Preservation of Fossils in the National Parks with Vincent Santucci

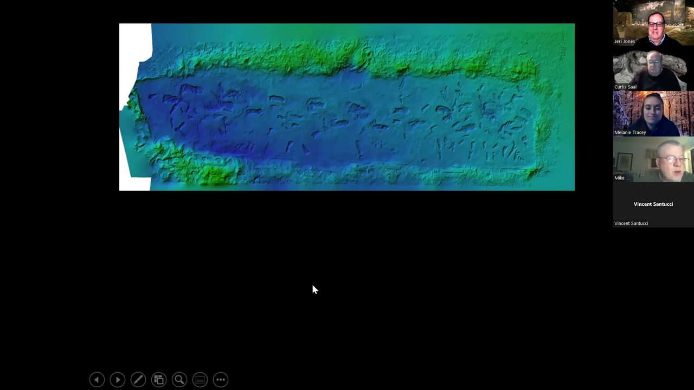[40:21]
we're finding them jumping in mud and doing the normal things that any three year old would do. And so I think that I just wanted to share one last point about that, is that, you know, this represents living human beings from our past that, you know,